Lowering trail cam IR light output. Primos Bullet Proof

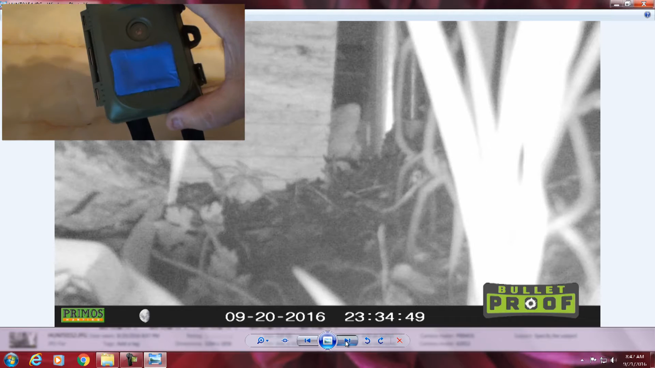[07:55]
if it's not it's going to piss me out but you can see it's coming out because i had plugged that hole up so
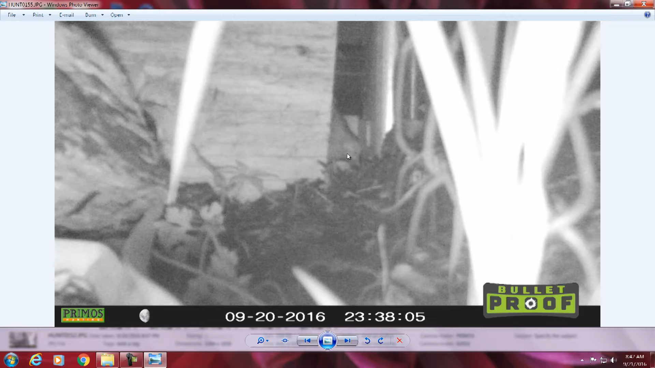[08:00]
it's squeezing out the hole going that way gone now you can see movement here go back you can see it's pushing the dirt out see that there's the head squeezing out again there it is again you'll see we'll get a good picture of it here in a minute so it keeps running in and out of there you know going on that side